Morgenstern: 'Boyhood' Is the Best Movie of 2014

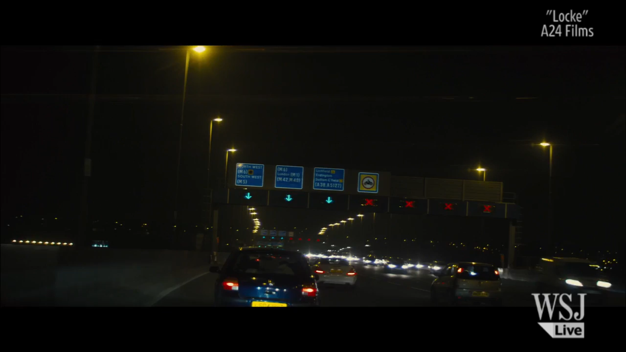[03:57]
I think it is, driving on a British motorway at a crisis point in his life.